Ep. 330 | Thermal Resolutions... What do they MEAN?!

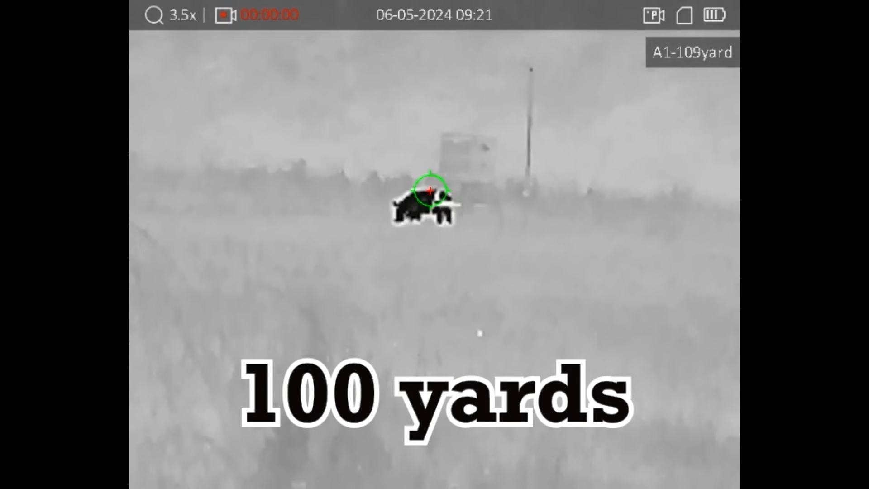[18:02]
how far can you look out with a 256 resolution scope and know exactly that you're looking at a
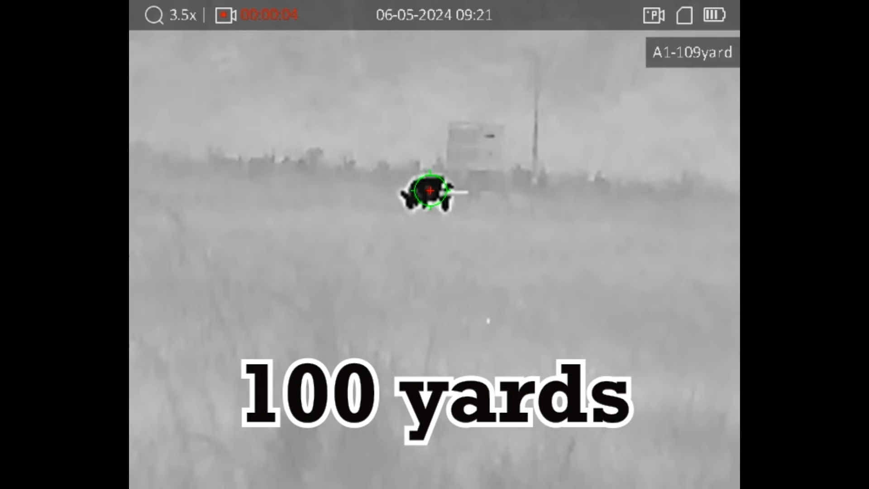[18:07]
coyote or hog and that range with a 256 scope, just like we said in the video, it's going to be about a hundred to 125 yards.
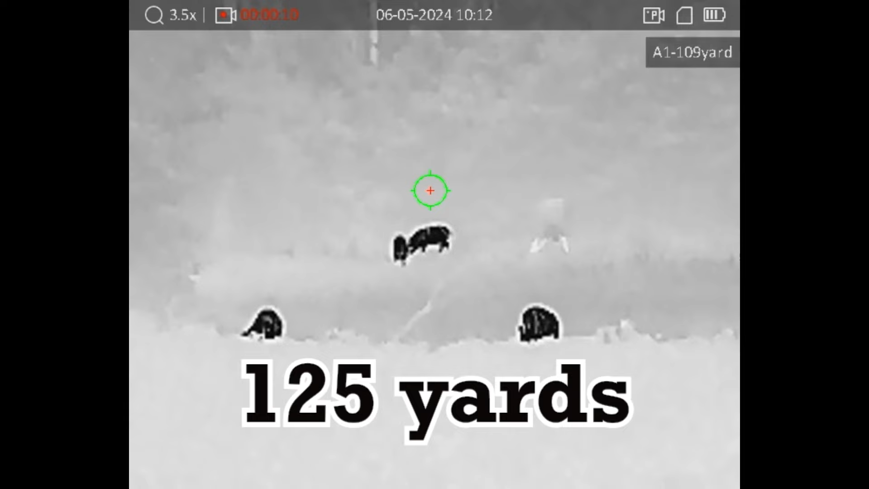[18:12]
Now these ID ranges really depend on the conditions outside,
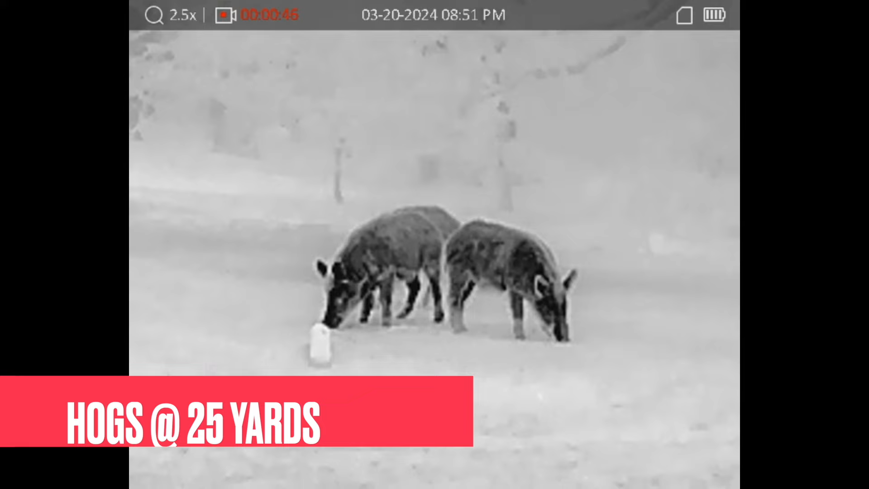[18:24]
clear night, optimal, uh, in ideal viewing conditions, you're going to be able to see a little bit further.
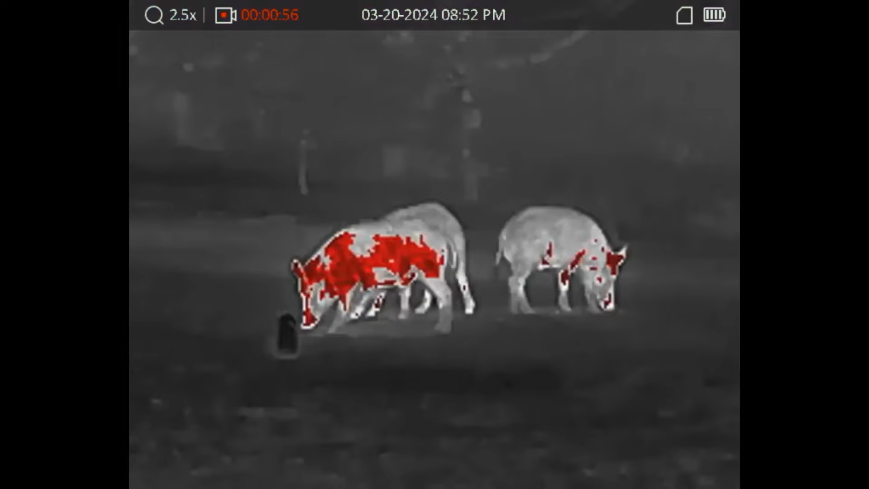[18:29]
Uh, if there's a lot of moisture in the air, those ranges are going to be cut down a little bit, but on average, uh, a, you know, picking up a 256 resolution scope, you'll be able to look out about a hundred to 125 yards and ID a target.
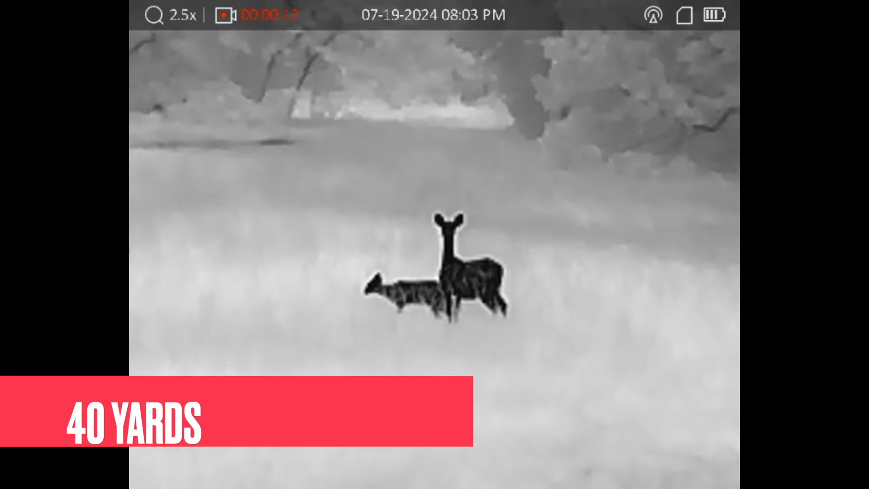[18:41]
Those are made for close range situations. Definitely not for long range ID or long range shooting.
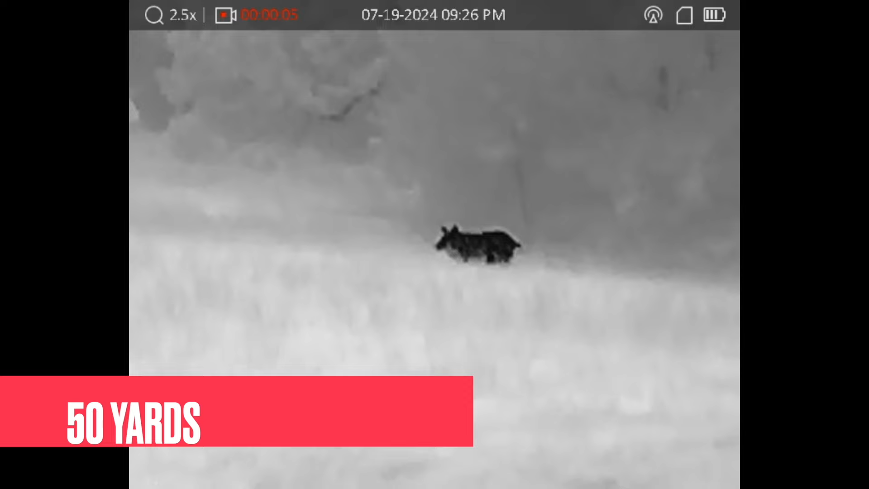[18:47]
Now a 384 resolution, which we consider standard resolution.
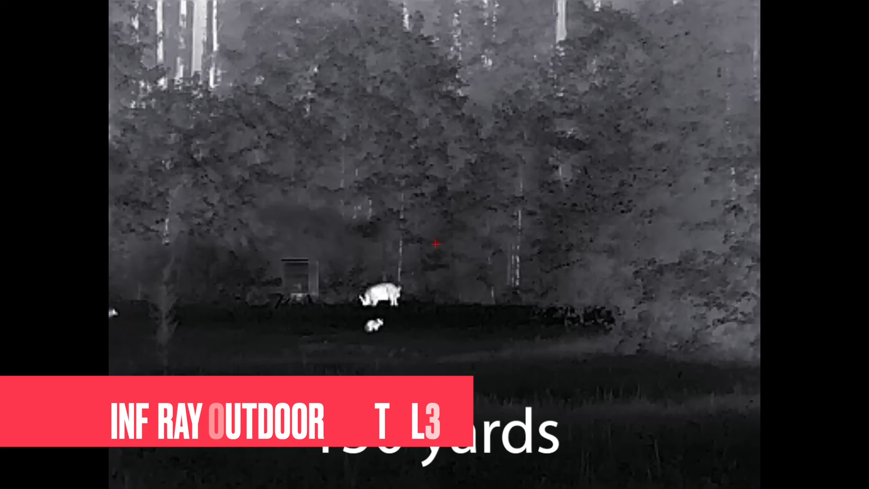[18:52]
That's really where quality huntable, uh, thermal optics really start.
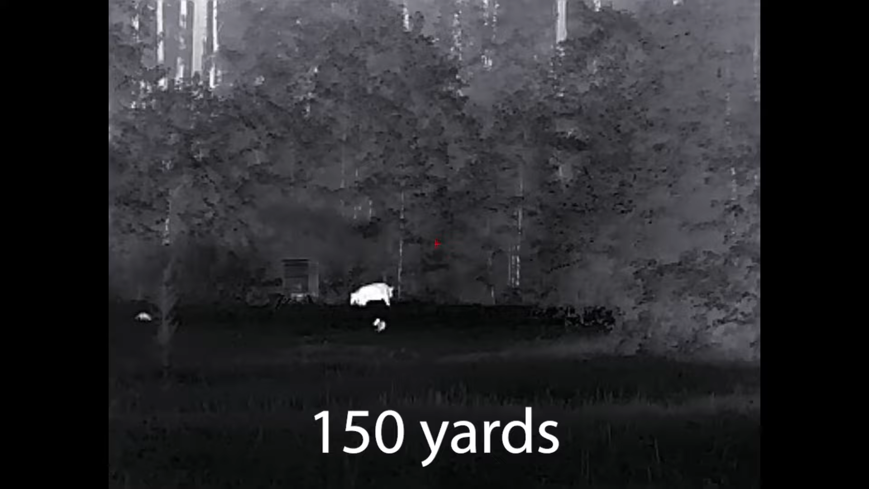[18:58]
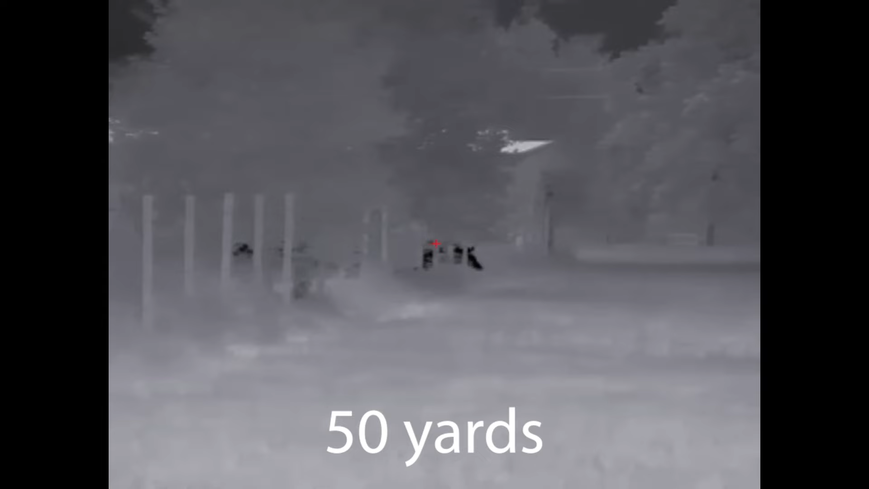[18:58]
You know, you being able to pick that up and effectively hunt at a lot of different ranges and ID at a good distance.
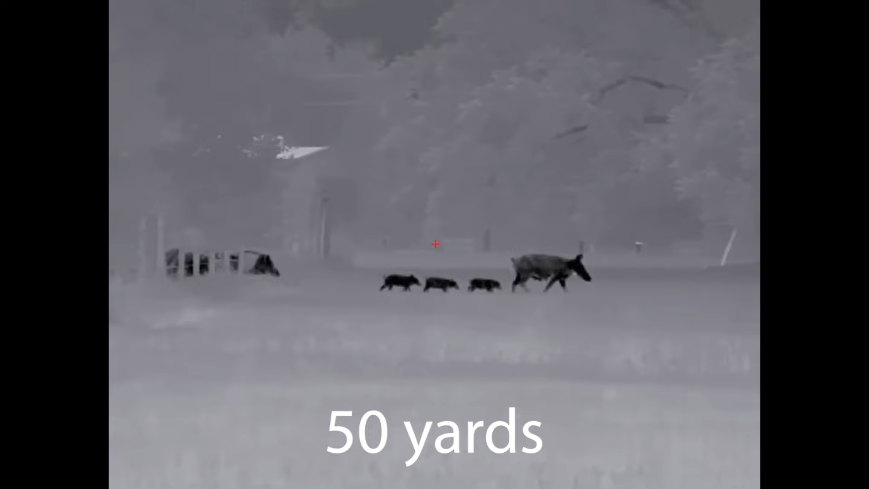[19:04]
So the average 384 resolution scope, the ID range of that, uh, is really anywhere from 200 to 400 yards, depending on the magnification level, depending on the quality of the optic and also the conditions outside.
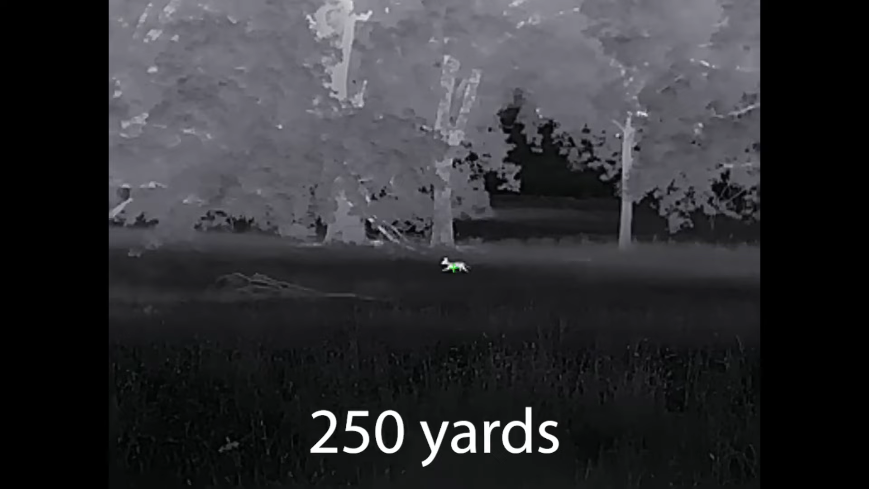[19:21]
So you can count on pretty much every scope that you pick up a 384 resolution that you can ID a coyote hog deer,
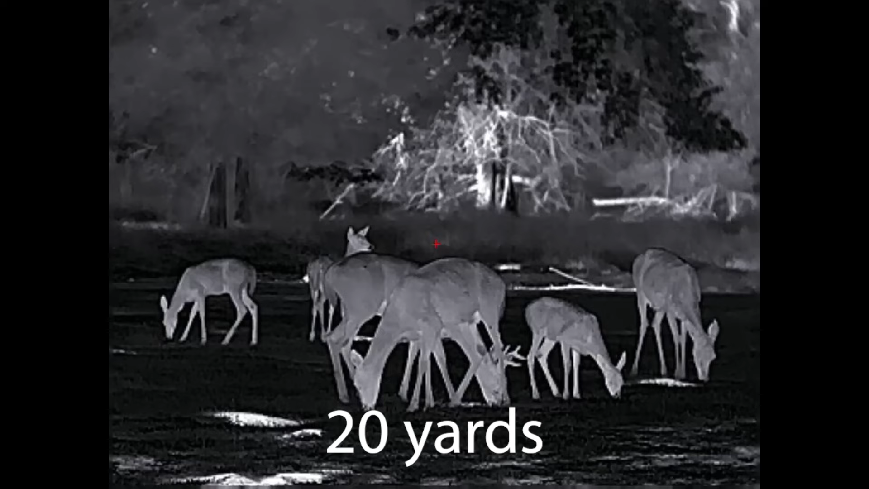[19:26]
200 to 400 yards.
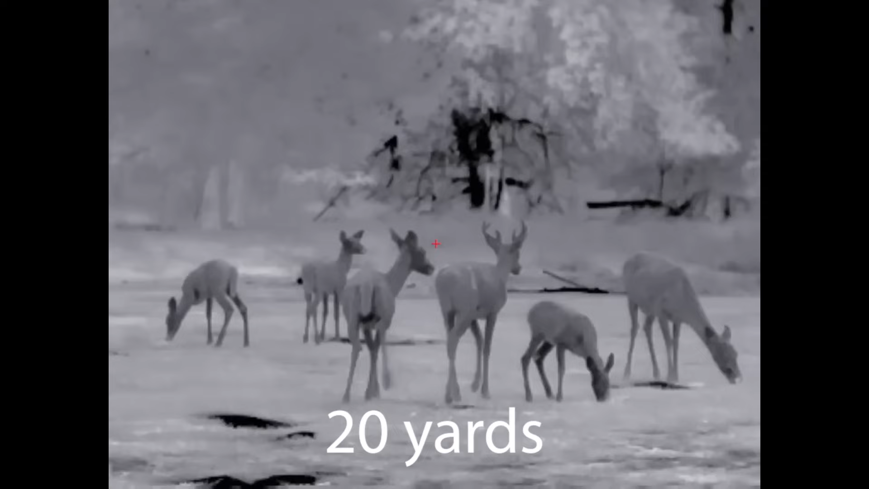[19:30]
Uh, also with a 640 resolution scope, that's going to range anywhere from 400 out to 800 yards.
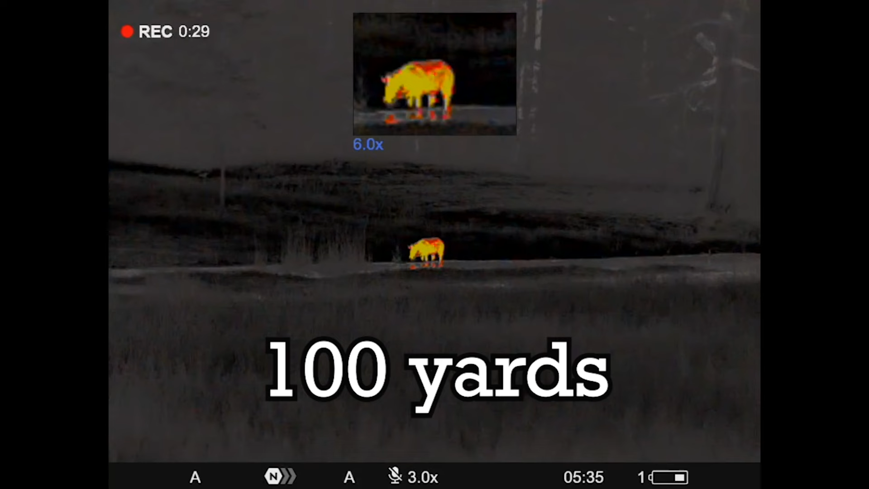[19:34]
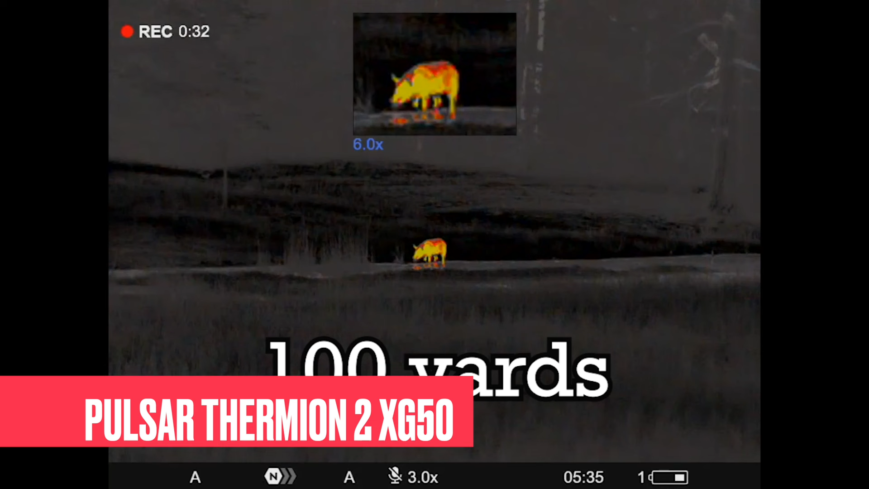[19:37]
And that's a pretty wide gap, but again, it depends on the quality of the optic and the magnification levels, but you know,
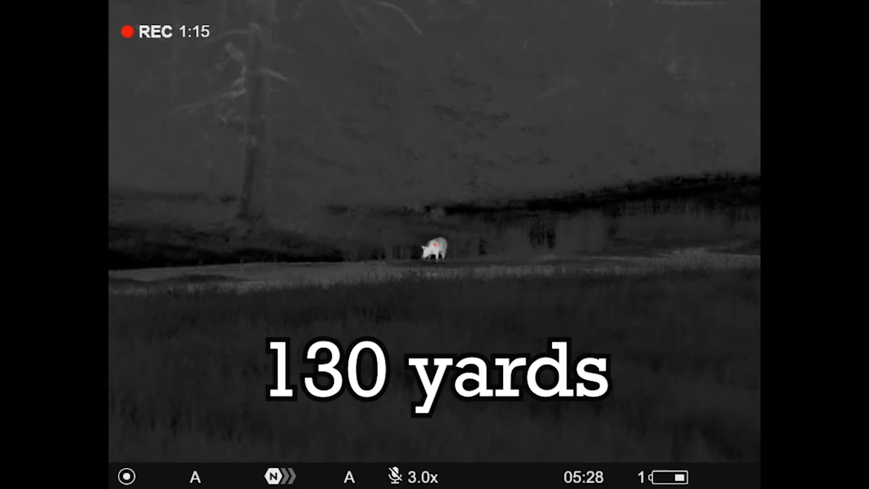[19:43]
that low end at 400 yards, that's a pretty long way.
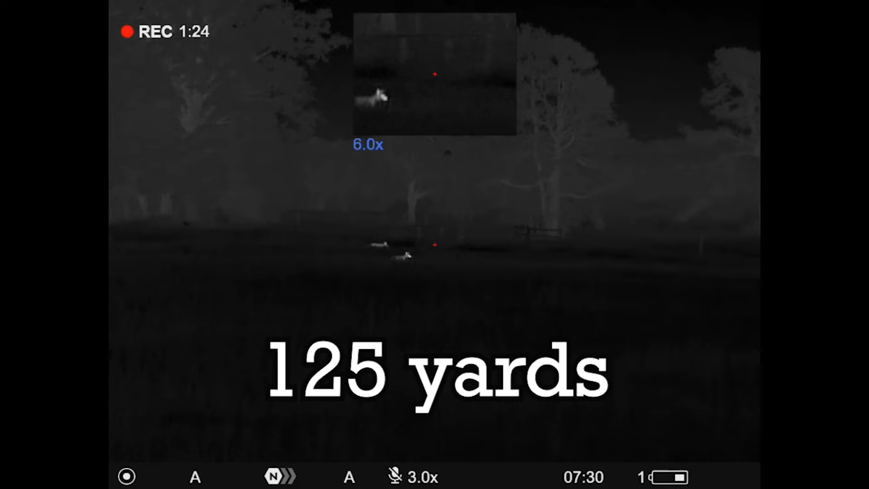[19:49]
Um, especially out to 800 yards with a, with a quality 640 scope.